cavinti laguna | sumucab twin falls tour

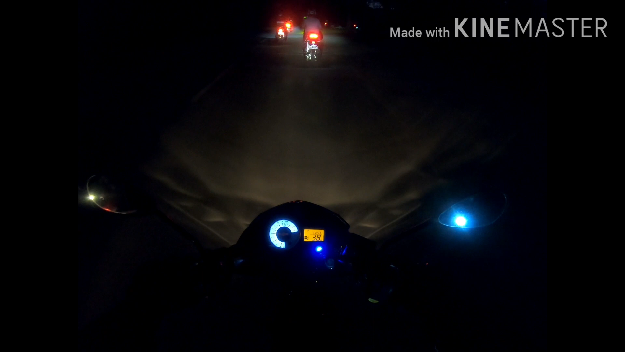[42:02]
Pauwi na kami galing Kabinti, Barangay Sumukab, dun nga sa Twin Falls. Medyo nalit kami ng uwi kasi natagal lang kami dun sa falls. Maganda yung kalsada rito sa Kabinti. Yan, bali i-recap ko lang kung ano yung purpose kung ba't kami nag-tour kami ngayon.